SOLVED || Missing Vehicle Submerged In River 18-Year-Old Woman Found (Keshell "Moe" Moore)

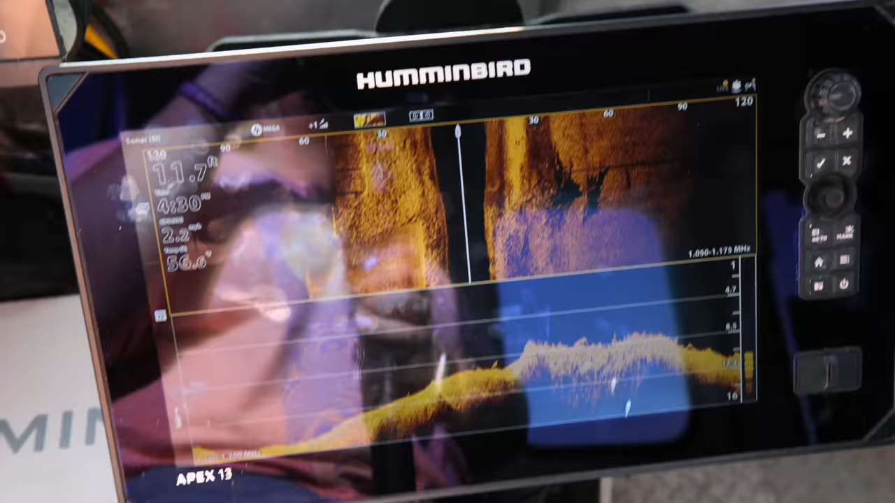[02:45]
I thought that was a car, but that was a log.
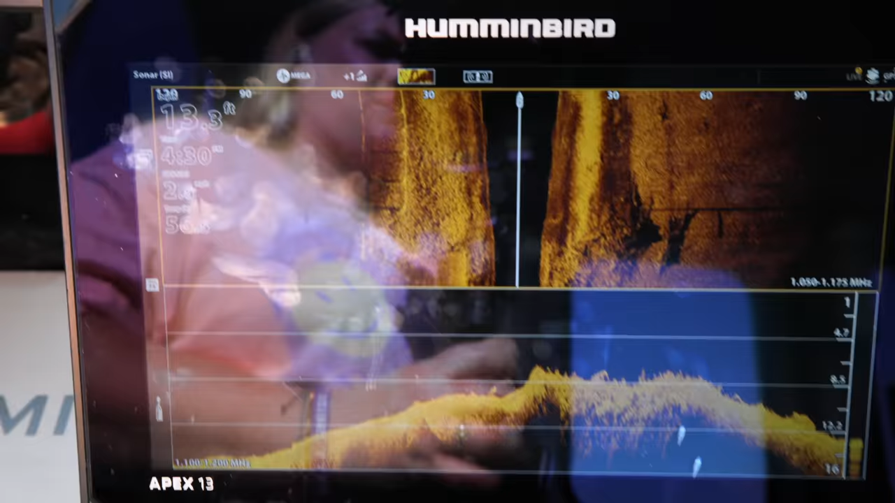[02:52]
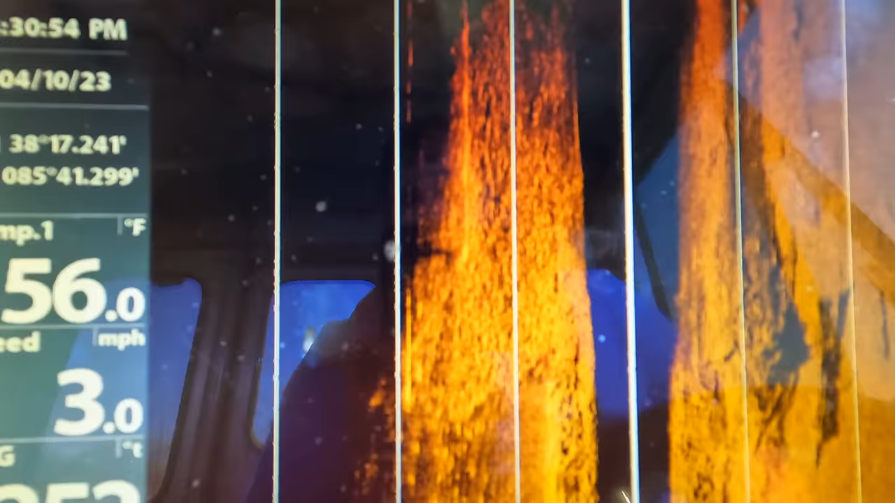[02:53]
On screen: water 56.0°F, speed 3.0 mph
Now, Keshell, she is 18 years old.
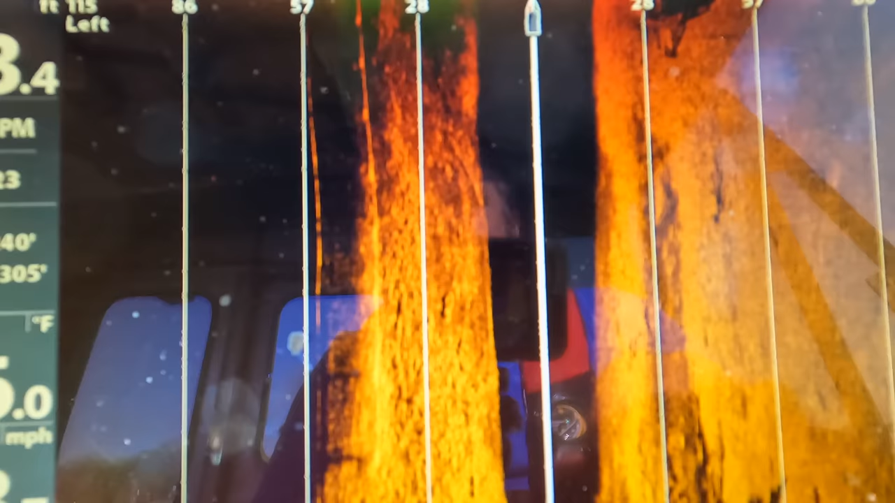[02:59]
There's the first car, right there.
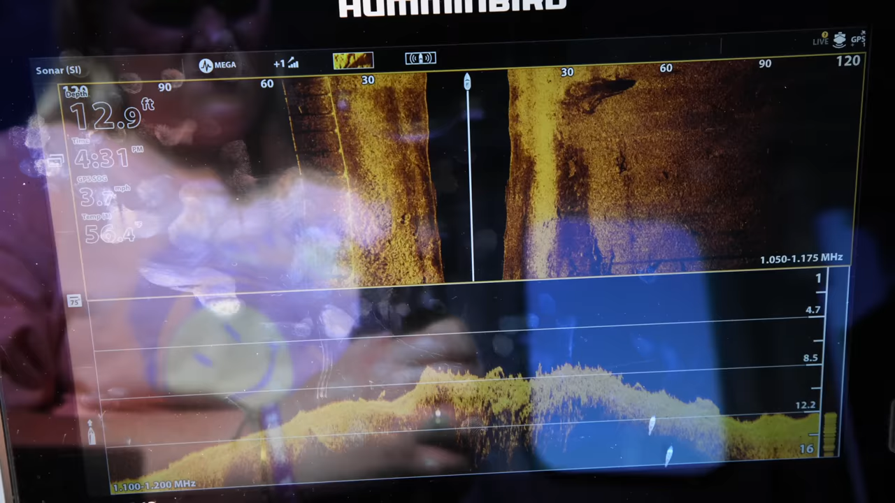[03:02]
On screen: depth 12.9 ft
And I think there's another one just coming up.
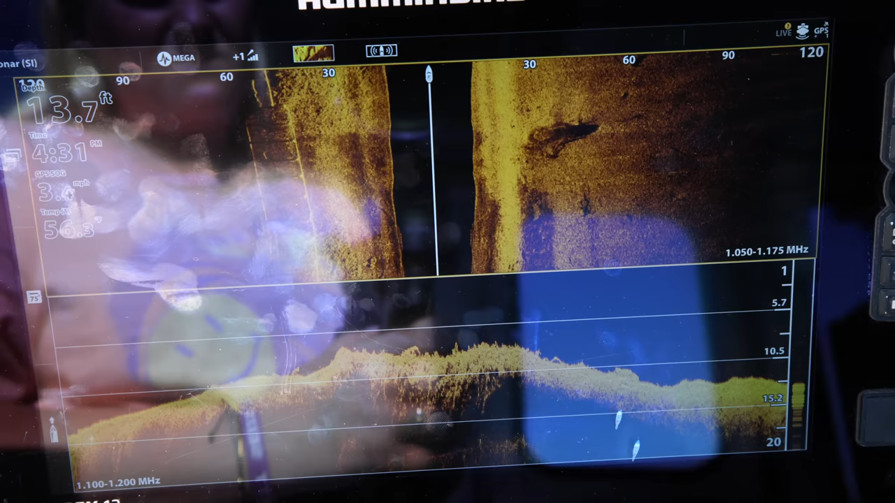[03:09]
On screen: depth 13.7 ft
I might have backed up and thought it was two.
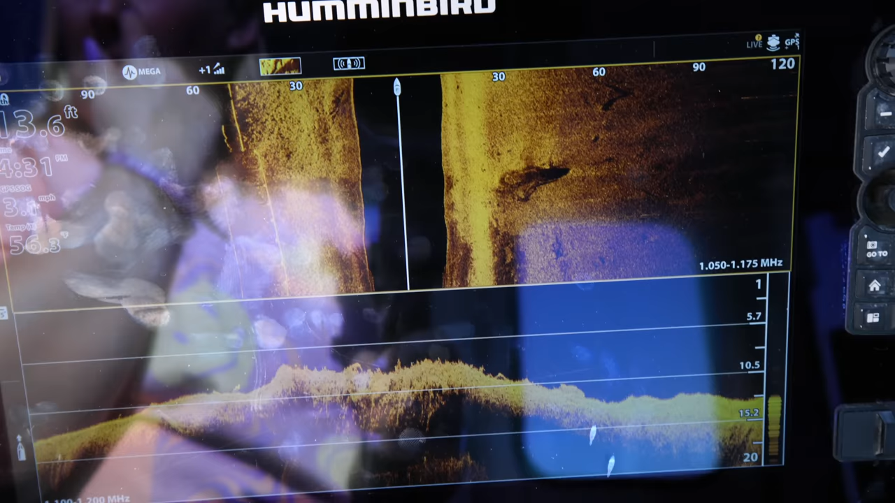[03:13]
So we're just gonna check it out real quick because I never did make a solid run through there.
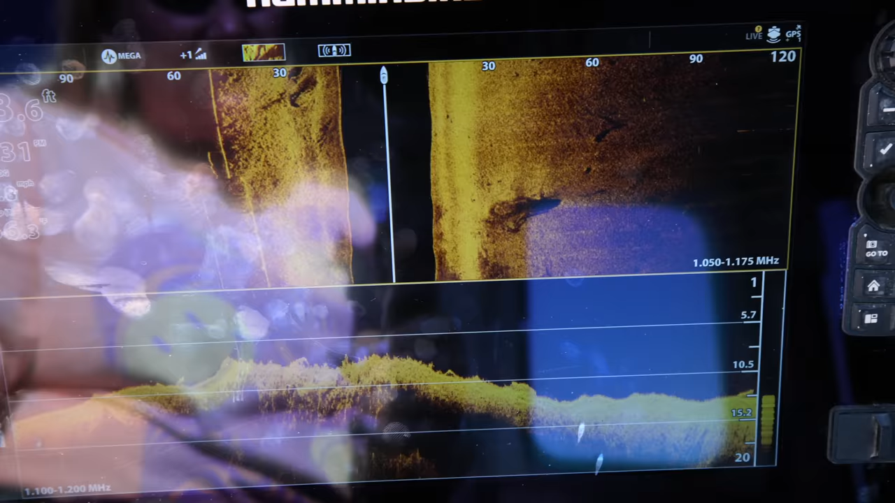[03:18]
It's right there. Yeah, there's another vehicle right there and right there.
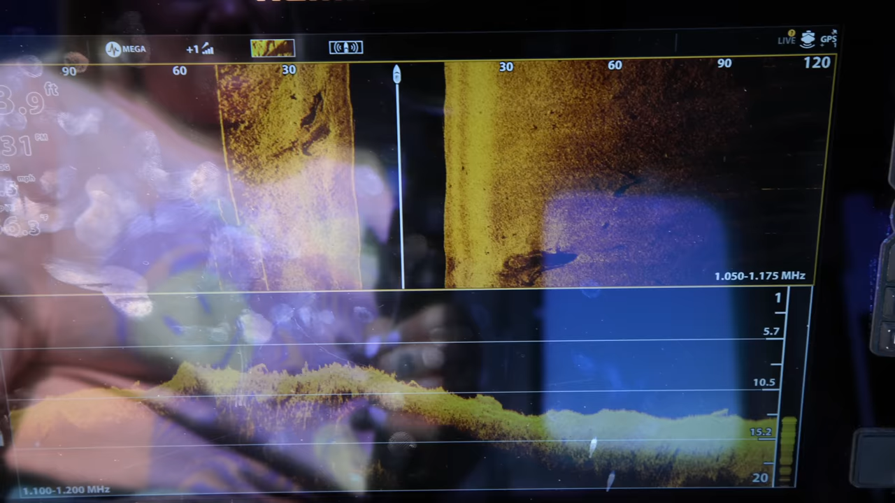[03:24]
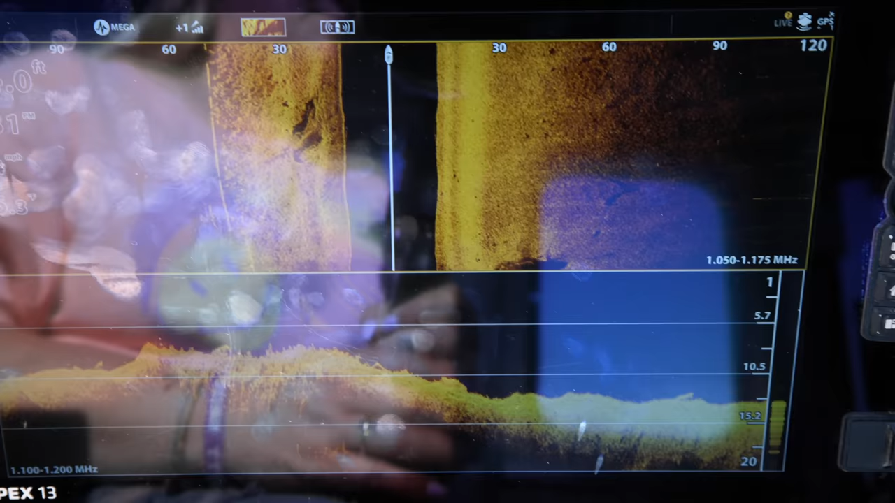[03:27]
Now those look a little older of vehicles, so it's not something we are concerned about. We will dive it, and we'll get the license plates off of them.
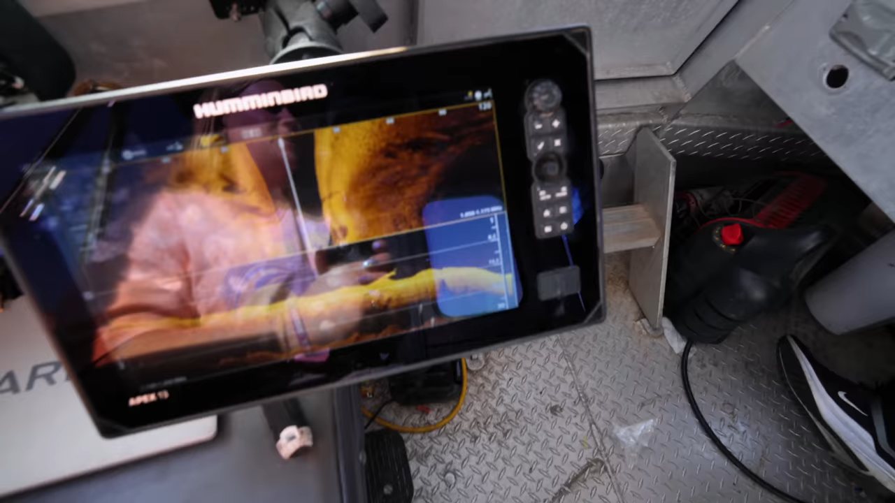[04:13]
So there's four vehicles in this area right here alone. So that's crazy.
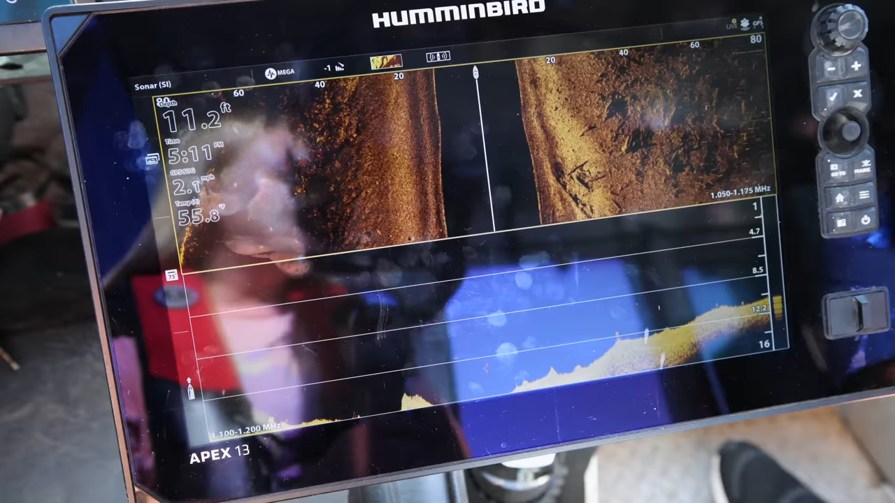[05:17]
On screen: depth 11.2 ft
This is where I seen that what looked like.
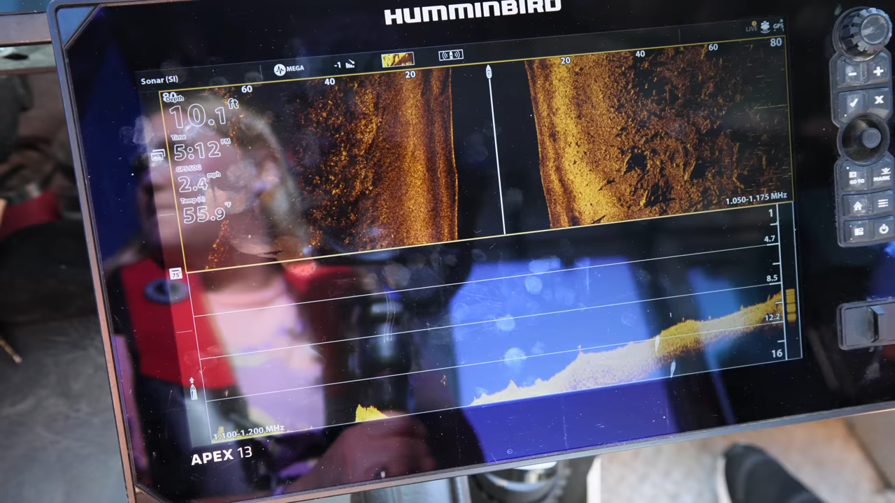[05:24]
On screen: depth 10.1 ft
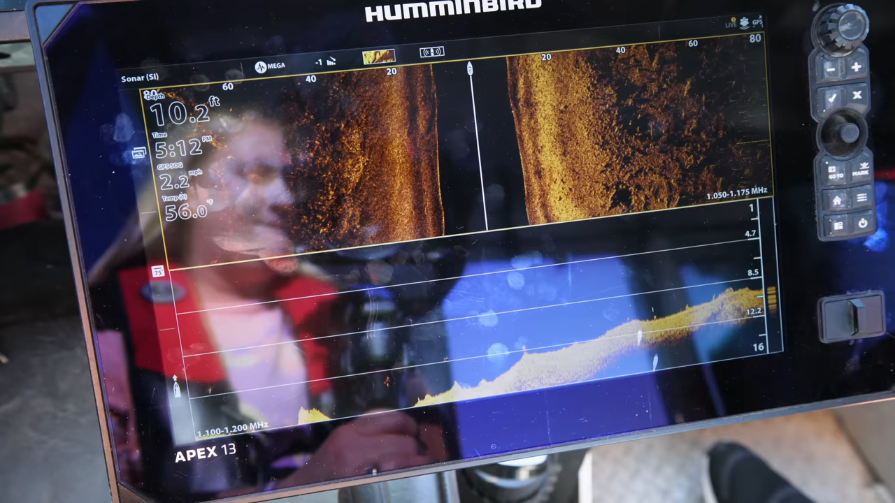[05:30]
On screen: depth 10.2 ft, speed 2.2 mph
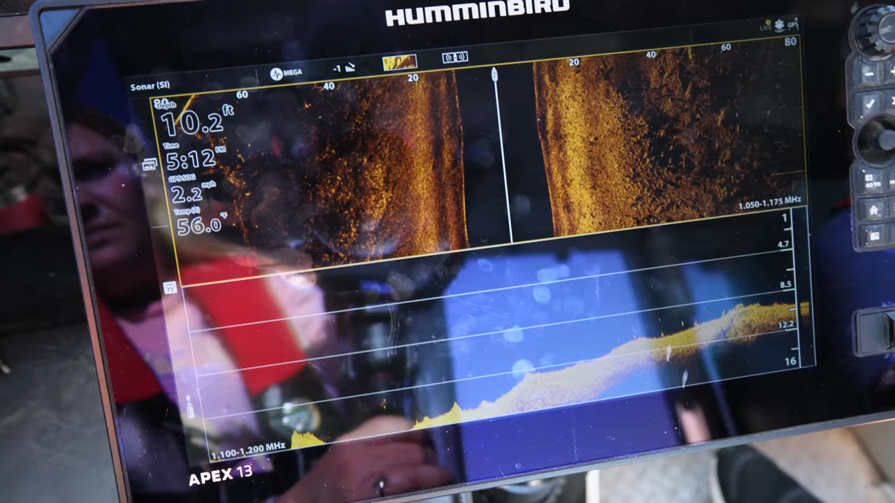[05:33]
On screen: depth 10.2 ft, speed 2.2 mph
Pull that up. It's all nasty and muddy right there.